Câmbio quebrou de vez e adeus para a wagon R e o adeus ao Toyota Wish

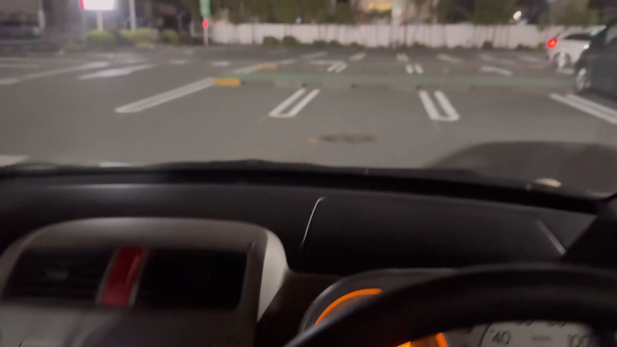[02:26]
As carrinhas aqui no estacionamento de Marcos Valdo de Iwata. É isso aí.